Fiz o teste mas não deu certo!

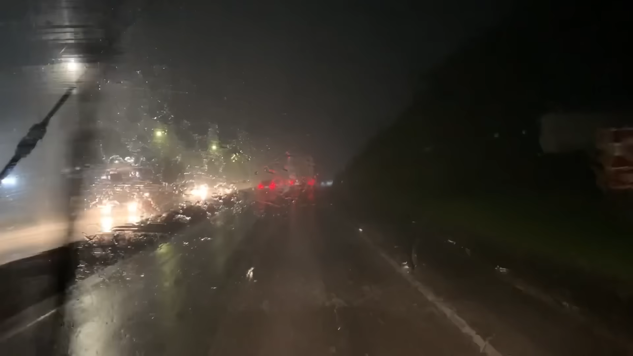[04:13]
Fazia um tempinho que eu não pegava uma chuva assim pra baixo. Tá bem fortinho, ó. Chegando aí na nossa entrega. Falta pouco, agora 100 e poucos quilômetros mais ou menos. Ah, é, isso mesmo. Caramba! Mas olha o nível da chuva.
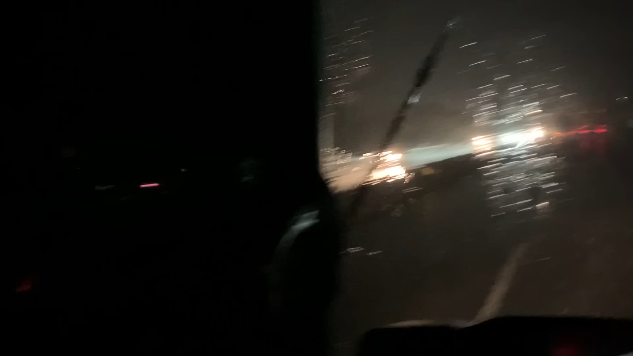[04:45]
Dá pra ver muita coisa lá fora. Dá a impressão que o para-brisa tá bem embaçado, né? Pela câmera, mas não tá não, viu, gente? Não tá não. Nossa, mas a chuvinha pegou com força. Ainda bem. Eu ia abrir a lona hoje à tarde, sabe? Eu pensei, não, mas o tempo não tá muito de acordo. Porque tava... As nuvens, né, tava meio carregadas.
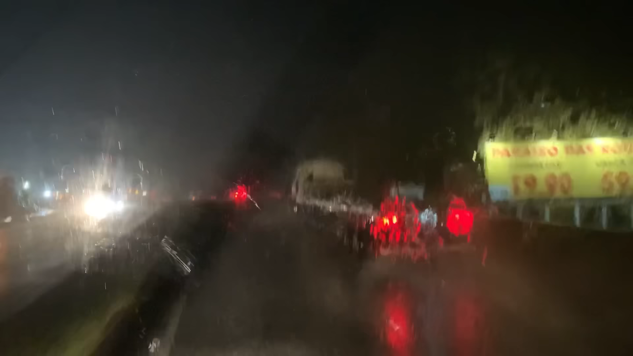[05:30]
Nossa senhora. 101 aqui é o palco do momento. Pedalando ali, gente, com a nossa entreguinha, conforme eu falei pra vocês, ó. É água com força, hein? Cara, gente, como é que tá?